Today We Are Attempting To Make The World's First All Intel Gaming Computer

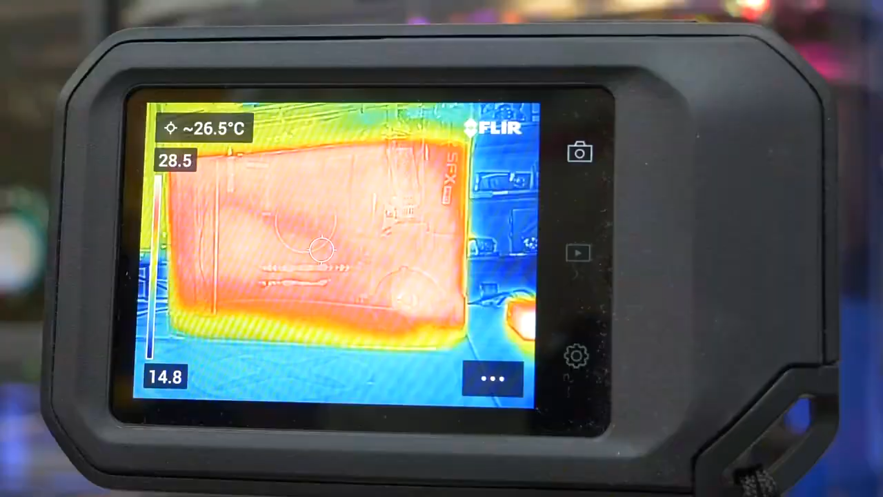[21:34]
On screen: spot 26.5°C
Well, not always the case, because you can see from our floor camera, the heat is building up a little bit inside the actual Mineroil and not getting dissipated as much as it needs to.